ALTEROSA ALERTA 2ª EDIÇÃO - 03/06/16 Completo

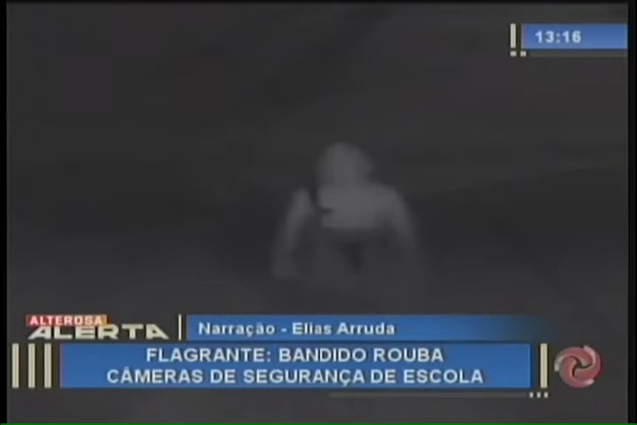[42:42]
faltavam 20 minutos para meia-noite quando o bandido foi visto andando pelas dependências da escola 10 minutos depois o homem com uma touca ninja aparece colocando a escada embaixo de uma das câmeras de segurança
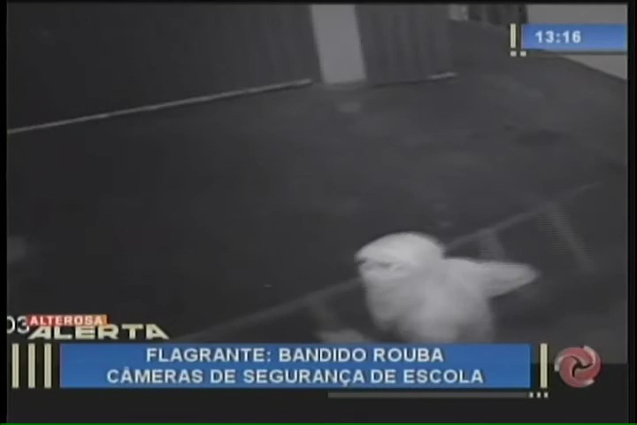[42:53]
em uma outra imagem ele é visto escalando o muro em direção a outra câmera
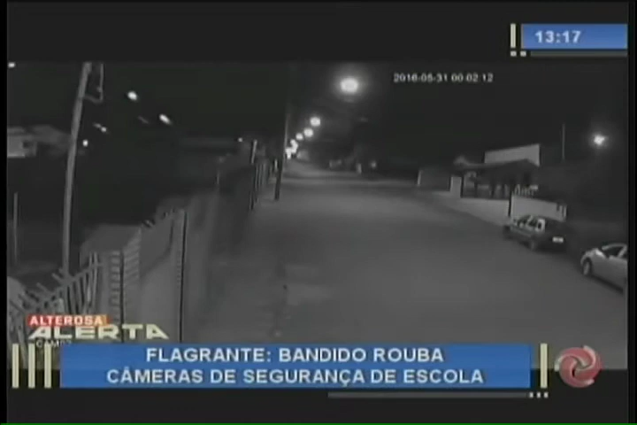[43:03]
com um olhar atento ele observa o movimento na rua